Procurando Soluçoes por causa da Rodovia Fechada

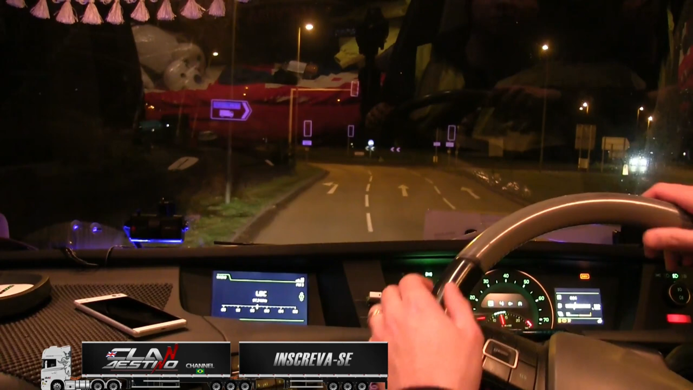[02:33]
Procurar A319 Choban Choban, um trem assim, né
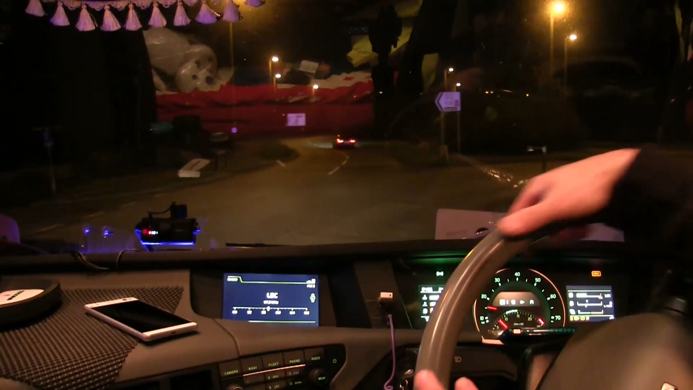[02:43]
320 Chorice Tem uma rotatoriazinha ali atrás ali Vamos voltar nela ali
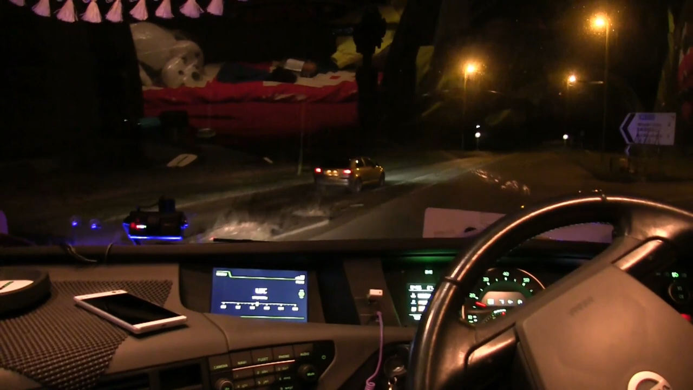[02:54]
A317, A318 Aqui, ó Choban Choban, choban Não sei como é que fala lá Vamos por ela ali
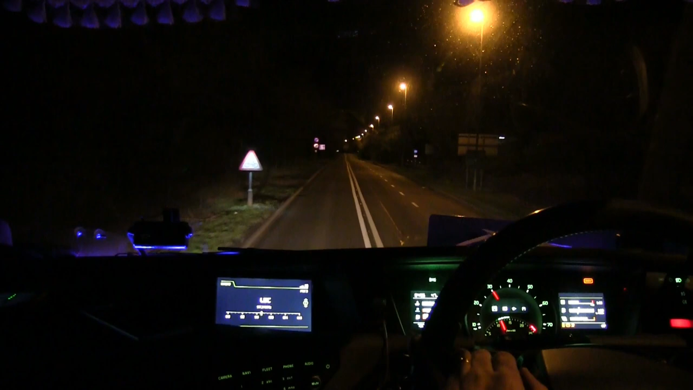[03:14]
Esse lugar onde eu prego a câmera aqui É a altura certinha da minha visão Praticamente o que vocês estão vendo aí agora Obviamente não o painel todo, né Porque não dá para pegar o painel todo Mas se pegar a parte minha aqui É a visão que eu tenho, né
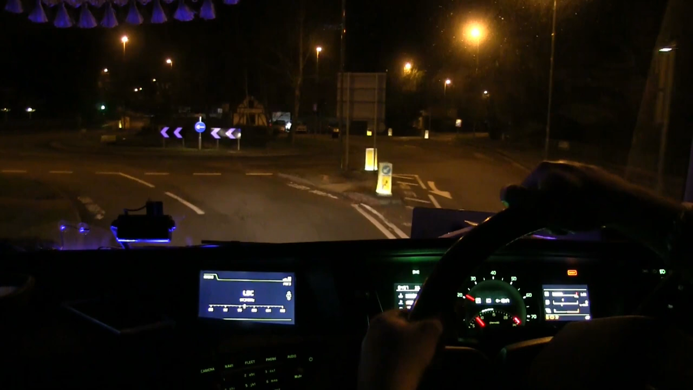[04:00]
Eu tinha vindo aqui antes A A319, então era ali mesmo Ali naquela rotatoriazinha ali, ó Pá, vamos virar nela ali
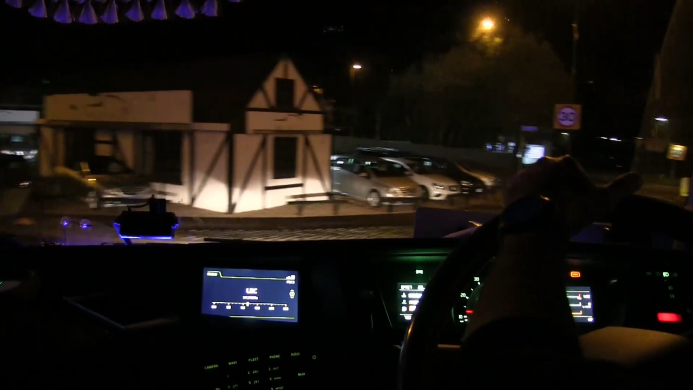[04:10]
Placa de restrição não tem Então nós vamos socar aqui no meio Ele me deu uma solução ali Mas aumentava de 10 milhas, né Opa, tô passando rápido demais Aumentava de 10 ou 15 milhas parece, né Que estava ali para chegar lá Faltava 15, aumentou para 30 quase
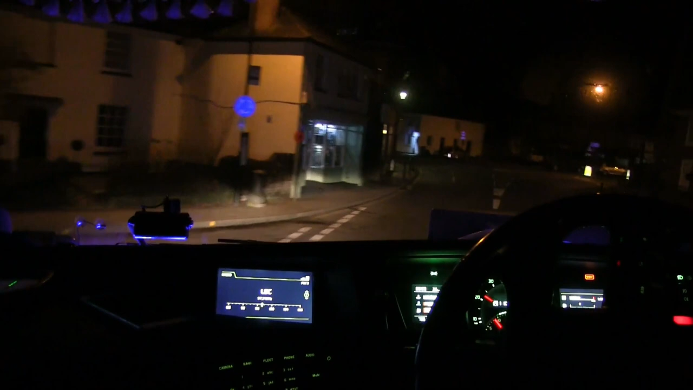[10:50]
Aqui eu não posso virar Porque tem uma restrição Então vamos pra cá É, vamos à exclusão 419 521
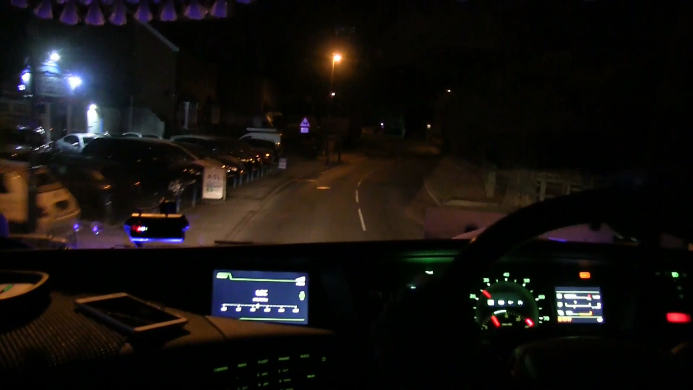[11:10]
529 530 620 Pra nobreu de novo
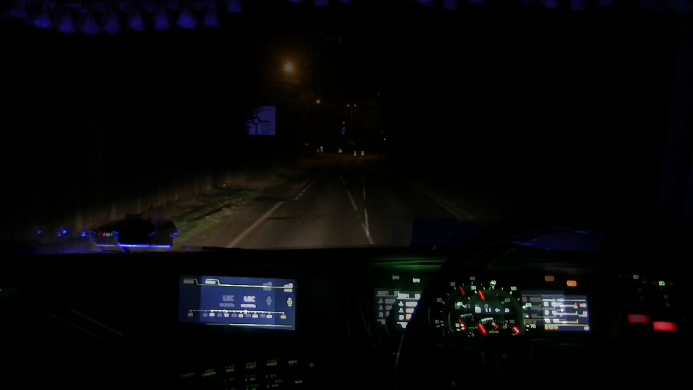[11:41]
Apareceu uma placa ali Pra M3, vamos ver aqui
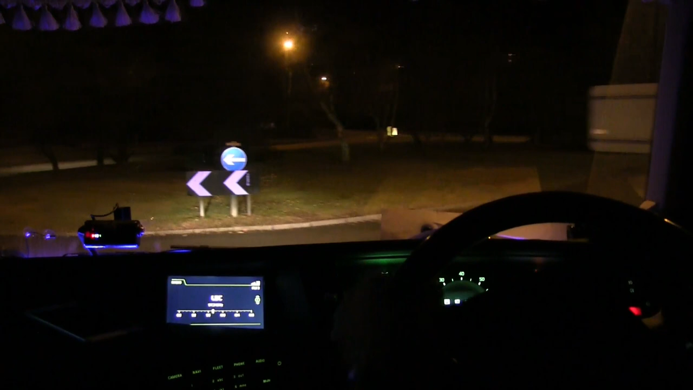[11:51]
Essa aqui eu tinha feito ela uma vez Essa 322 aqui Ela sai da A3 pra M3 Esse pedacinho que tem pra trás aqui de mim Não onde eu passei, mas que tá aqui atrás de mim Eu fiz uma vez só e a estrada ali É ruim pra caralho Mas bem ruim mesmo Além de ser apertada Tem tipo um barranco alto E os galhos azar saem pra fora Assim né